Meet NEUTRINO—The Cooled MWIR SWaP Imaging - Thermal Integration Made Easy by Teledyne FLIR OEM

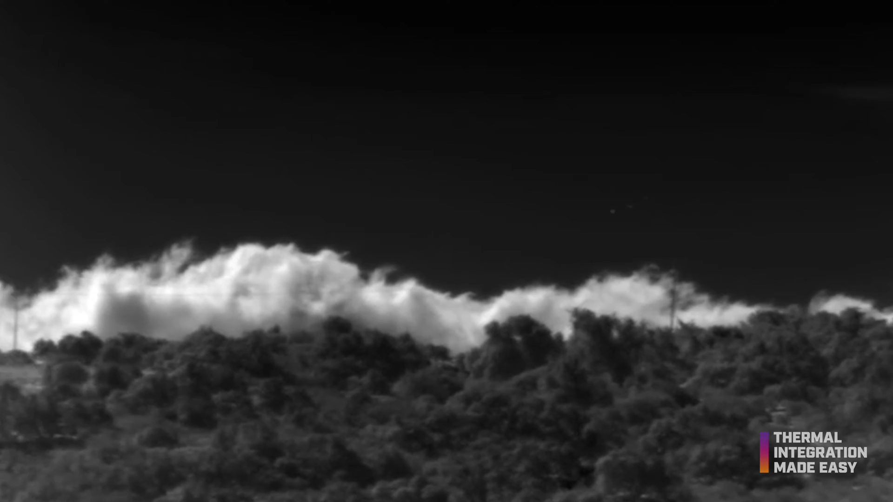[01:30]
Optics between the two are nearly identical when using the equivalent F number as the detectors have nearly the same footprint. They both utilize the 27,000 hour MTTF long lifetime FL100 cooler.
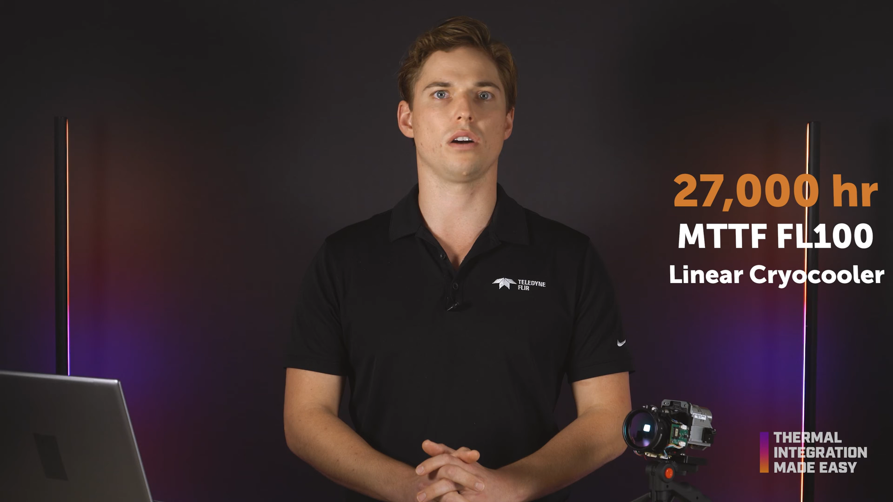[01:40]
It's important to note that the electronics are unique between
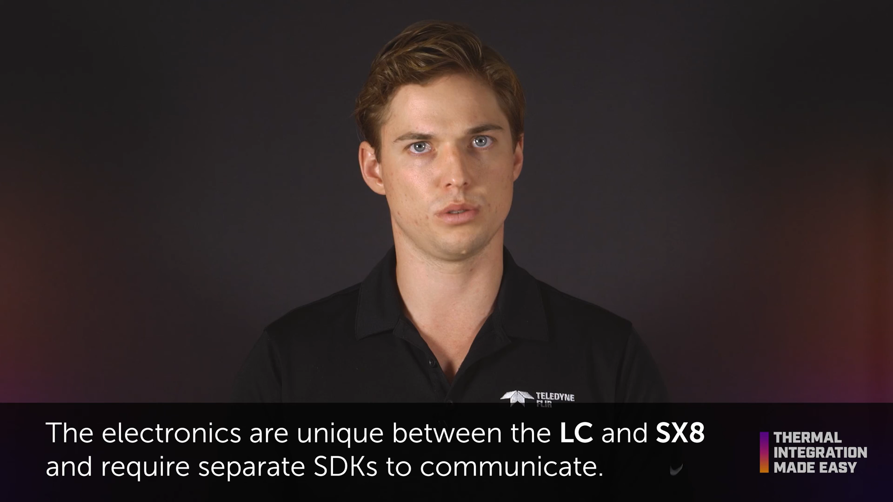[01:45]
the LC and the SX8 and require separate SDKs to communicate.
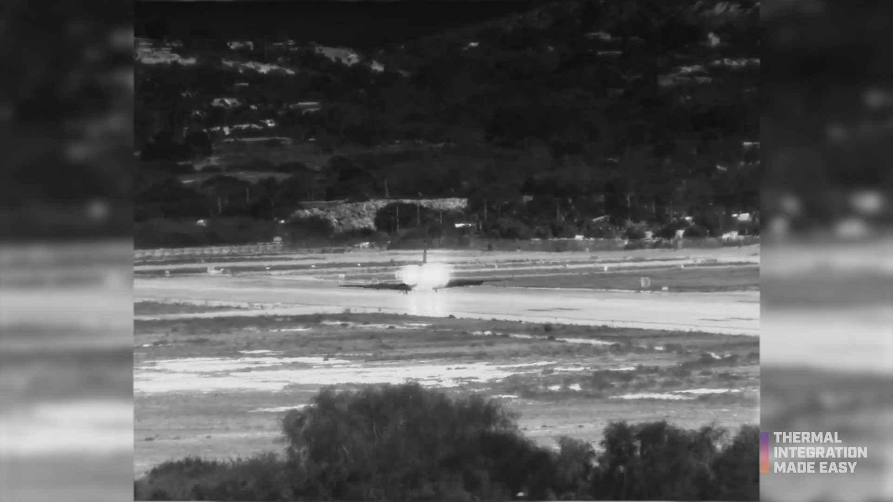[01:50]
They also feature slightly different video and communication interfaces as well.
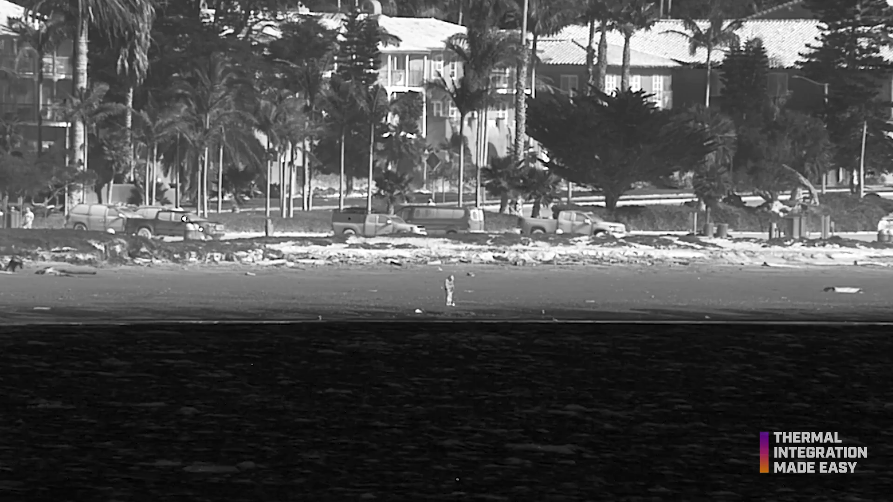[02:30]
The latest release of the SX8 GUI features lens control with the added ability to use autofocus on compatible Neutrino IS series optics.